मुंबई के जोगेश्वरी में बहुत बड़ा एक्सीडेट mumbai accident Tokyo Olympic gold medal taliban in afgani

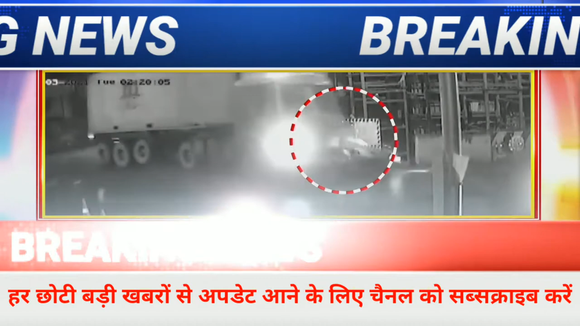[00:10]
सड़क पर सरयाम एक ट्रक ने बाइक वाले को रॉन डाला बाइक को रॉन ने के बाद ये ट्रक एक पस में जा खुटा
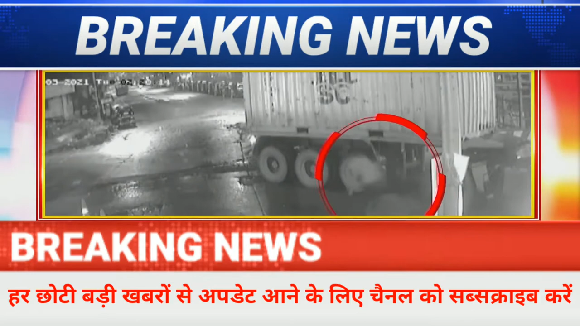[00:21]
तक्कर के बाद मौके से ड्राइवर फालार हो गया खौफनाक हादसे काई वीडियो सीसी टीवी में कैद हो गया
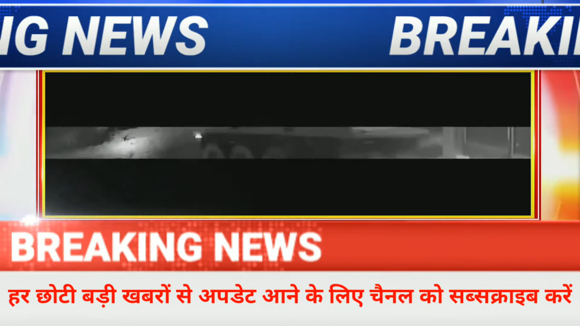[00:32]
आपको पूरी खबर बताएं उससे पहले इस पूरी वीडियो पर एक बार नज़र डालिए दरसल हादसे काई वीडियो मुंबाई के जोगेश्वरी से सामने आया है